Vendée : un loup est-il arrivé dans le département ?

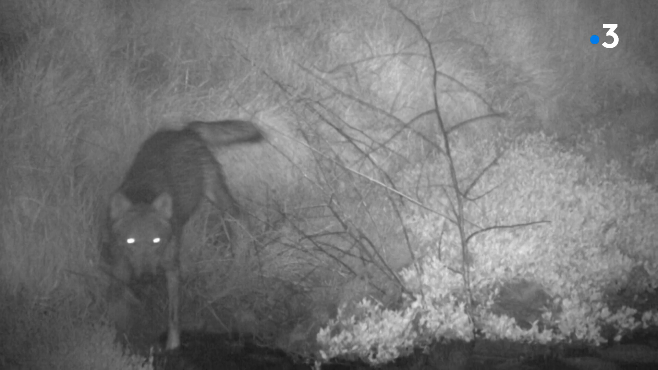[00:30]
Aucune preuve, que ce soit bien le loup, mais depuis qu'il a été repéré en mai dernier, sur ses photos prises de nuit, les carcasses de moutons et de chèvres s'accumulent.